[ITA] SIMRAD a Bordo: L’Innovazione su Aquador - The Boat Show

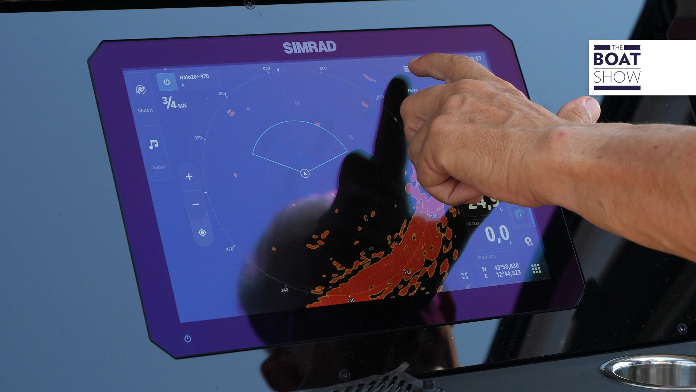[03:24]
Abbiamo la possibilità di selezionare per esempio le condizioni del mare, lo stato del mare.
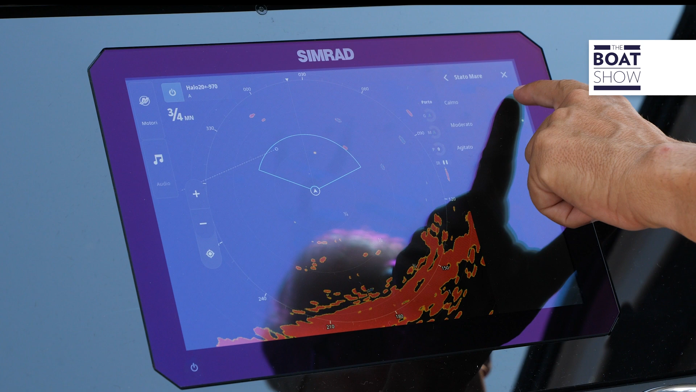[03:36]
Possiamo scegliere tra mare calmo, moderato oppure agitato. Perché?
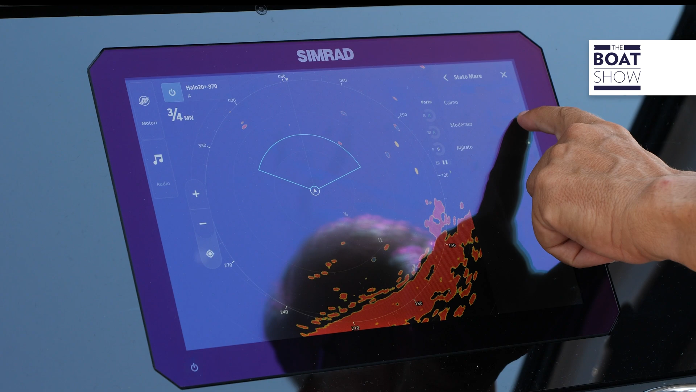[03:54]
Ma con queste selezioni possiamo scegliere quali disturbi eliminare. Non solo.
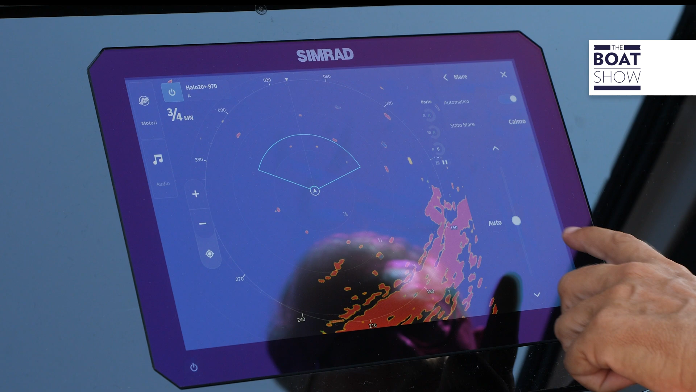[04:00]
Possiamo farlo anche in maniera più graduale. Cioè selezionando noi l'altezza delle onde che vogliamo eliminare. C'è un'altra funzione molto utile.
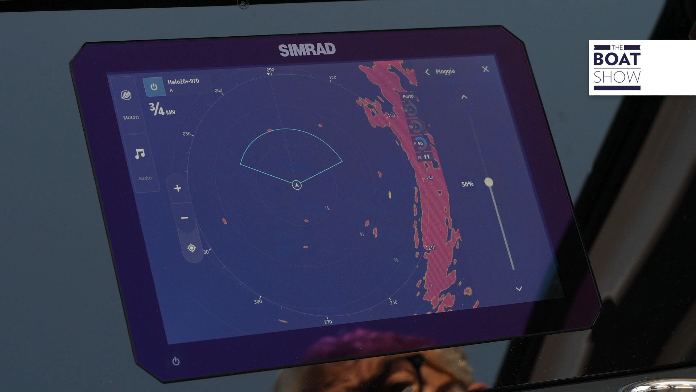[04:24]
le strutture fisse, quelle da cui dobbiamo tenerci distanti, dalla cellula temporalesca.
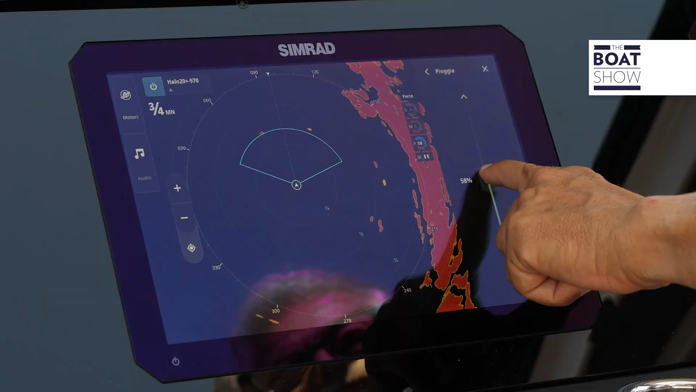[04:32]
E possiamo decidere noi quanto regolare l'eliminazione del disturbo a seconda proprio dell'intensità del fenomeno atmosferico.
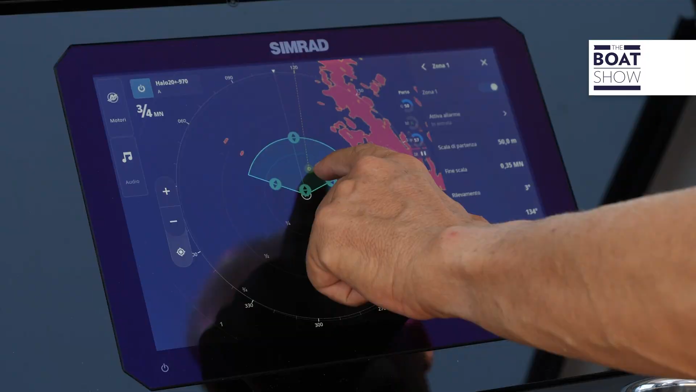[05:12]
Ci dice che abbiamo qui davanti a noi, lo vedete indicato di colore giallo, un bersaglio che potrebbe essere un possibile target di collisione.
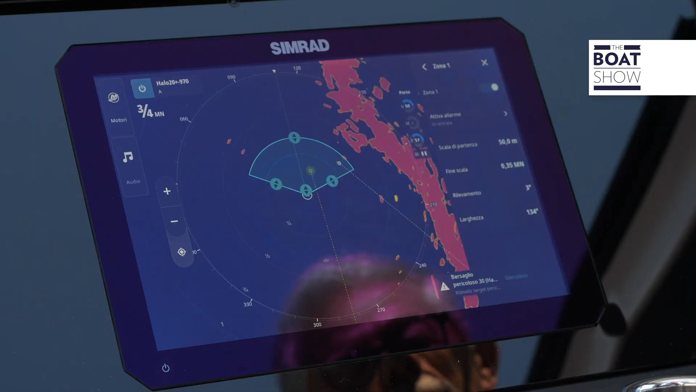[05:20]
Viene colorato in giallo, significa che è in movimento e che è potenzialmente pericoloso.
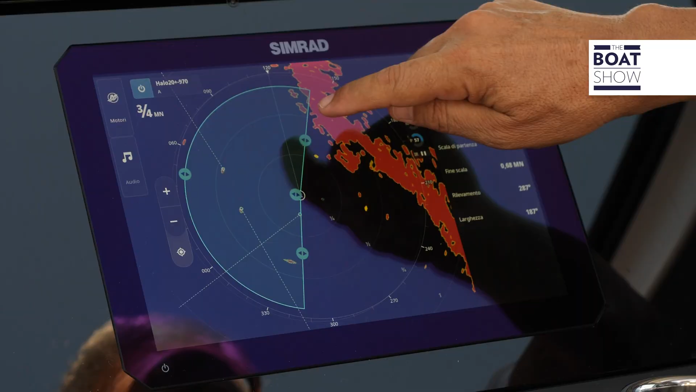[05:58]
Volendo possiamo esplorare tutta l'area intorno a noi e guardate quanti bersagli ci sono.
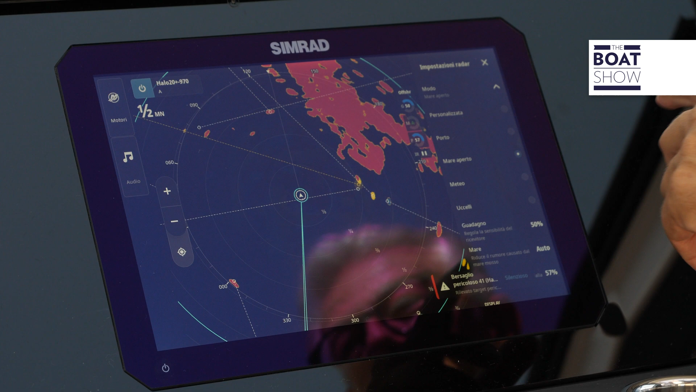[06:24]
Questa serve per individuare uno stormo che generalmente si posiziona laddove c'è un banco di pesci. Una funzione utile per i pescatori. Con un range impostato a
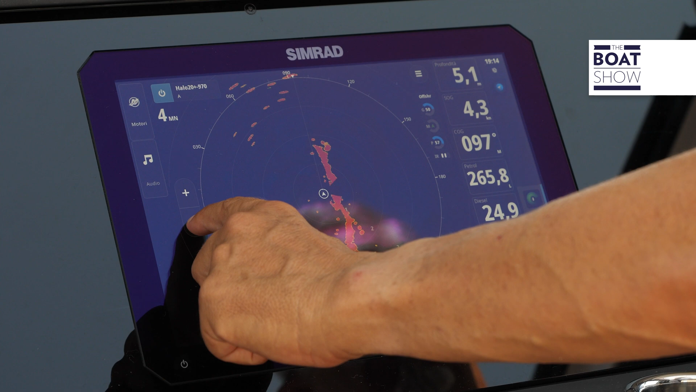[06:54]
Posso arrivare anche fino a 36 miglia.
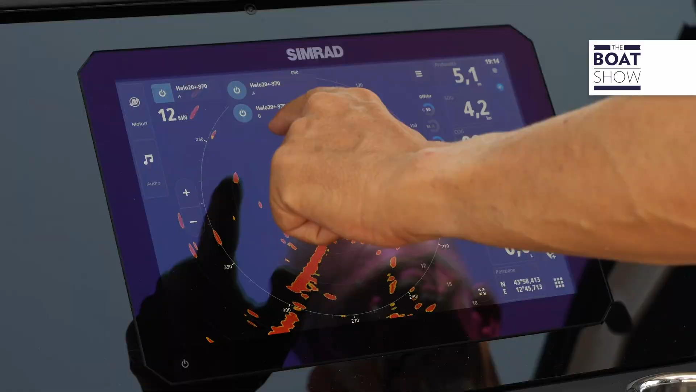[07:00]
L'altra scala la impostiamo su una distanza più breve. O meglio.
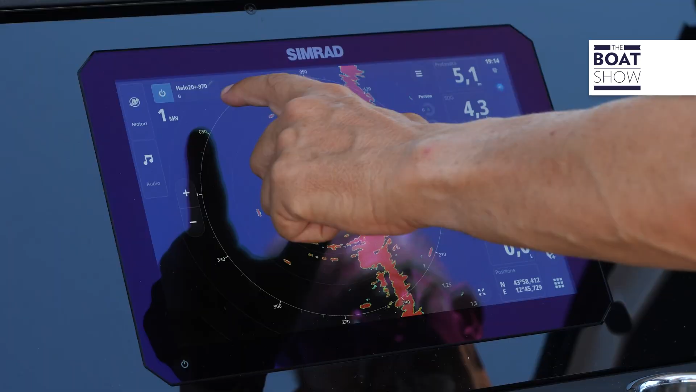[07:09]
In questa maniera, cliccando qui,
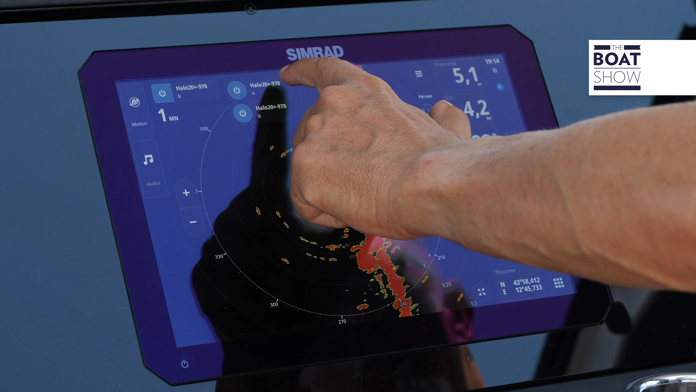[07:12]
riesco a passare la range a lunga distanza, rapidissimamente, a quella a breve distanza.